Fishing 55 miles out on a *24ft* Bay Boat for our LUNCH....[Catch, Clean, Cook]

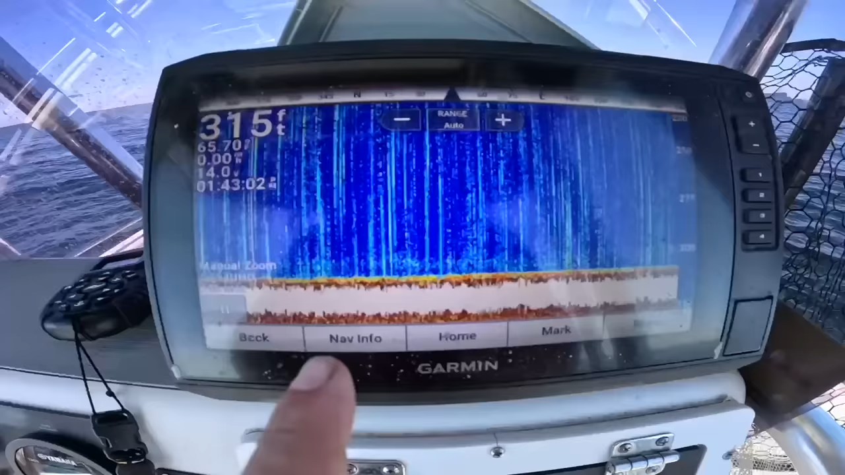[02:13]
On screen: depth 315 ft
wow hey y'all so we actually came out now to 55 miles this is the top of this reef it's not really an artificial reef this is just natural rocky bottom here on the edge of the continental shelf
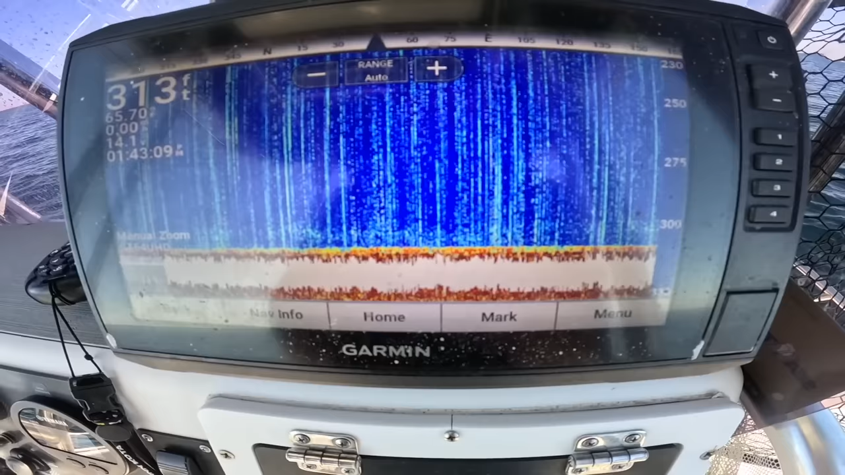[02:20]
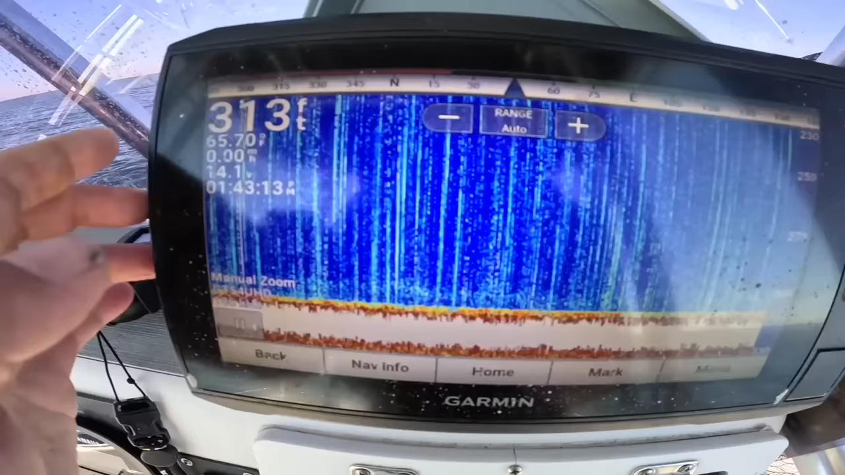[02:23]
On screen: depth 313 ft
area so 313 feet of water to the top of the
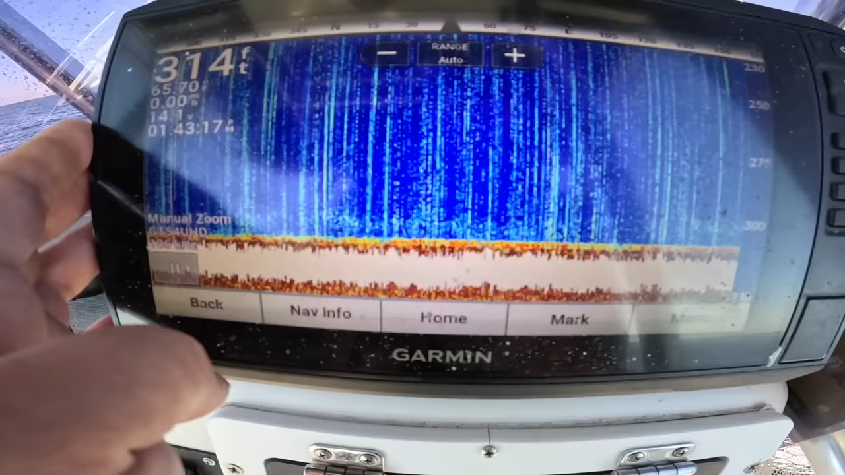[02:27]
On screen: depth 314 ft
structure and there's a bunch of small little marks and swiss cheese bottom it's a hard bottom so we're going to deep drop have
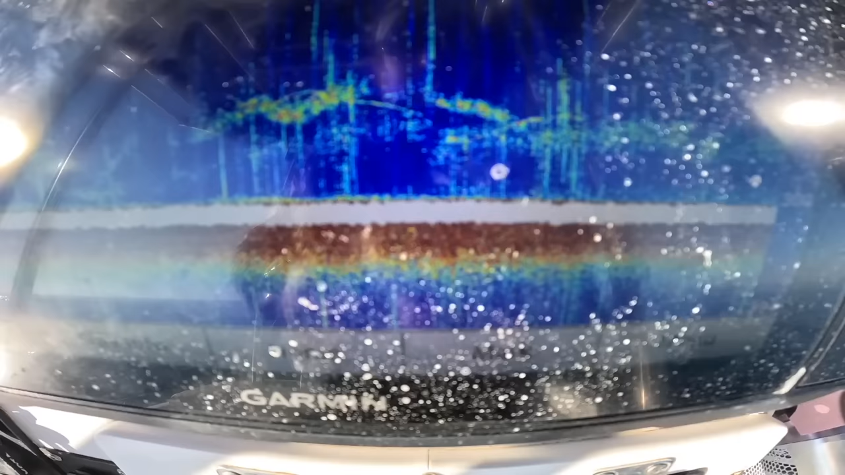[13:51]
check out all those marks i've been running around all day today and finally started catching fish and this is what the screen looks like a
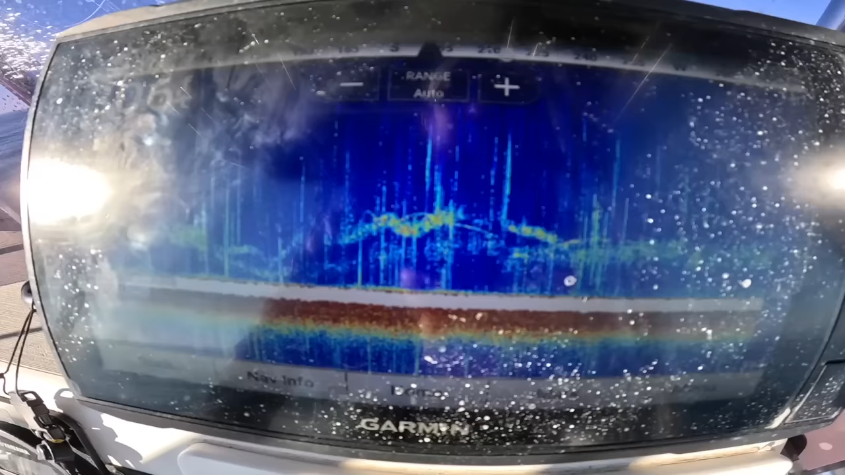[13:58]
lot of times you don't really see that amount of fish you know you
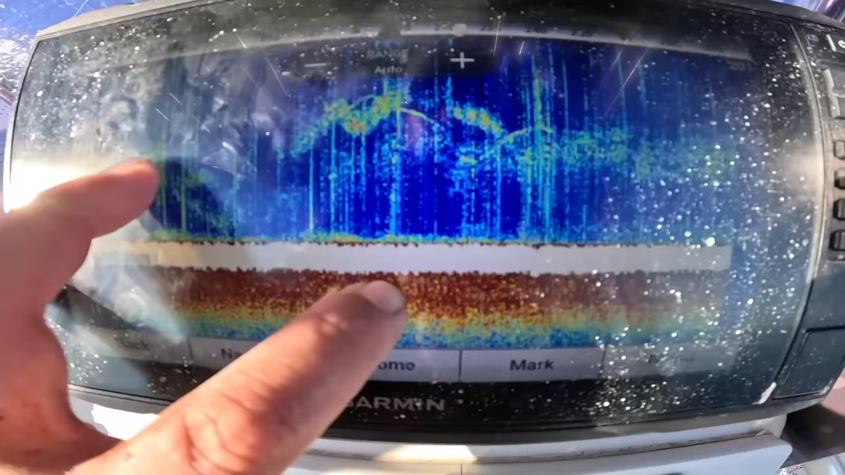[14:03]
zoom in and look on the bottom and then you can really see the detail
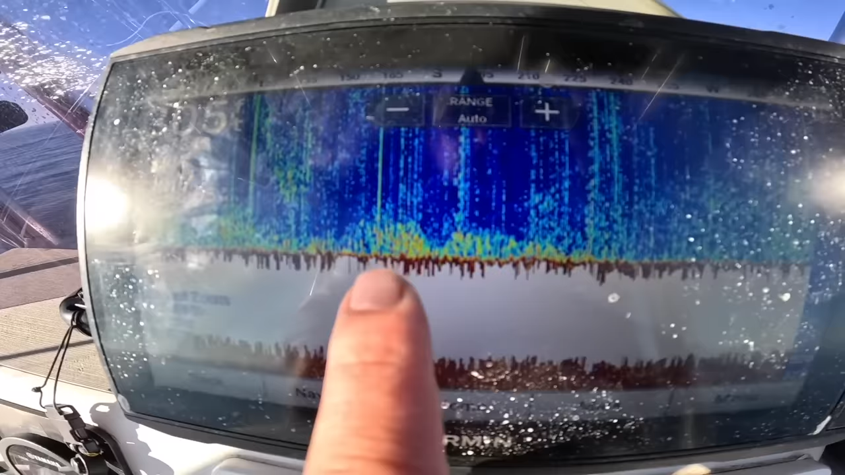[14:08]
of of the bottom and the holes they can hide in but here it's actually pretty lit up those are
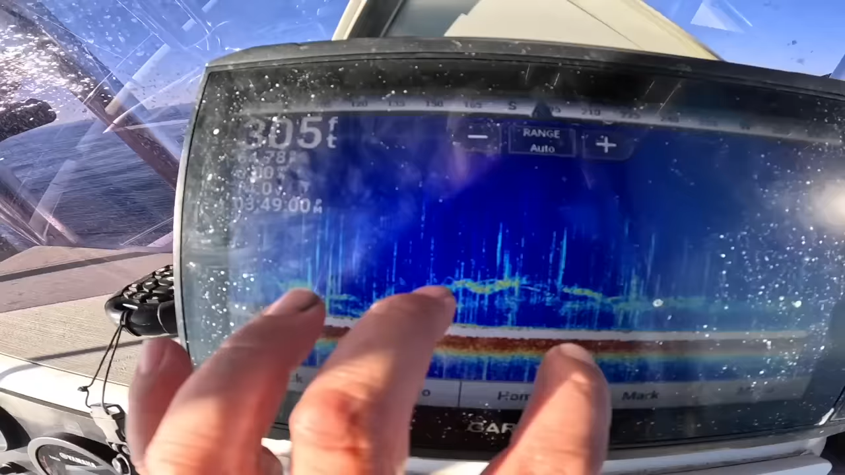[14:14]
On screen: depth 305 ft
probably big snapper and amberjack could be sharks
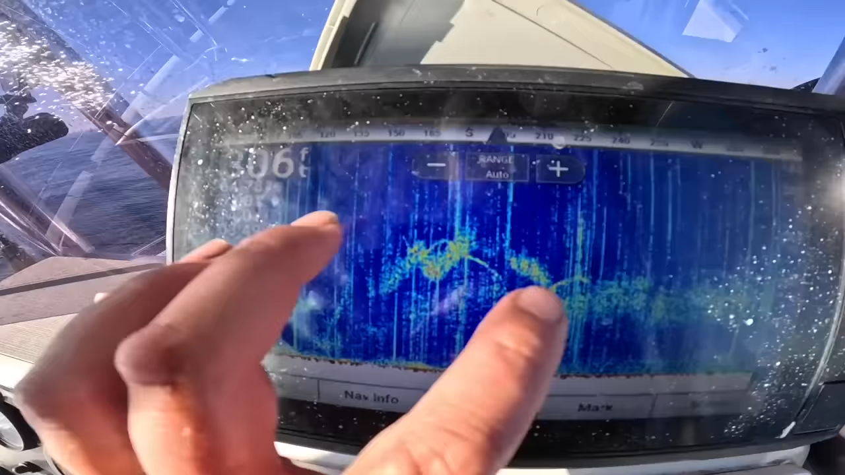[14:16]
you really never know but i baited it up again and this is a simple setup i mean i tied this last night at home 80 pound floor carbon leader